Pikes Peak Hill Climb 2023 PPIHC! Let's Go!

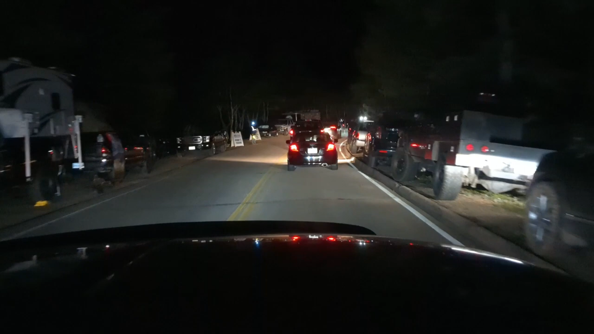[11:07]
yeah we're we've been welcome back we've been down in the in the uh
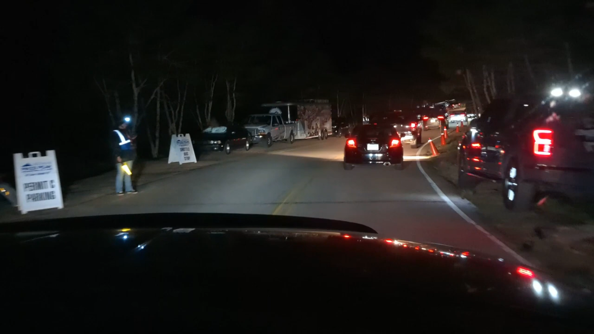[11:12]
parking lot uh at the santa claus village uh back there on the side of pikes peak on the mountain and they let us go at about 2 30 in the morning and I'm I'm waking up kind of groggily but um um
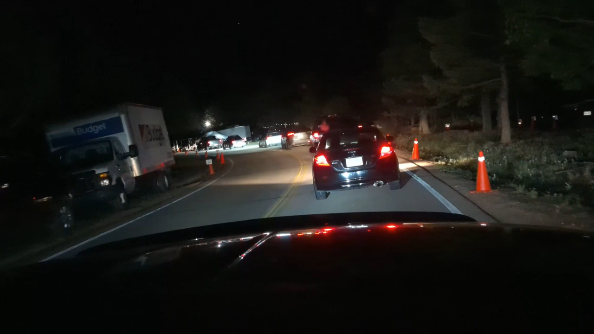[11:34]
we've got to drive through the middle of the pits this is where they prepare the cars and and then you have to drive slow through here so it's kind of of packed up a little and but here's the here they are here's the cars right there see it right here there's the race cars on the left
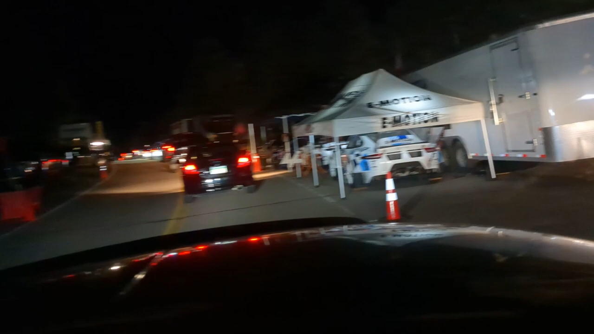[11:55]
yeah baby they'll be coming up the mountain
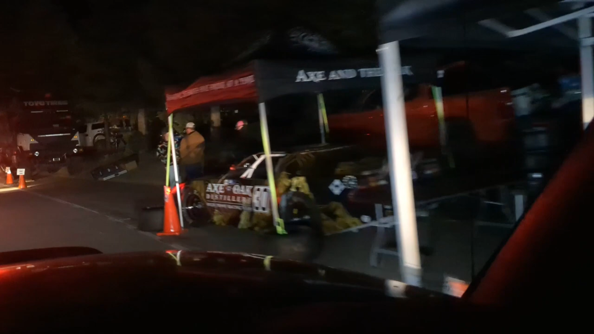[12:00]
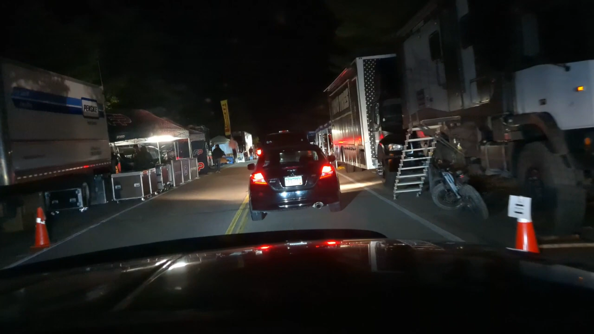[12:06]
what's that toyo toyo tires is that like a camper that thing's huge
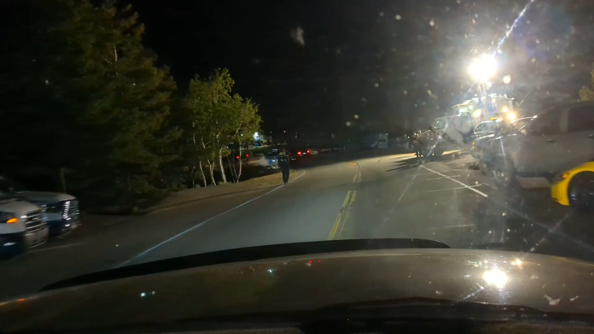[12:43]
they didn't have any of them running oh that's a stingray yeah
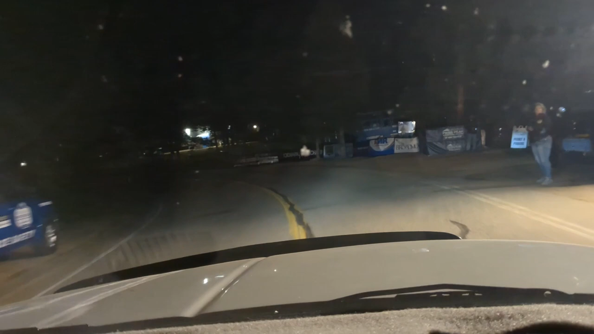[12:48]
they had cars on both sides and I think their starting line is right here here's our starting line for the cars this is where the race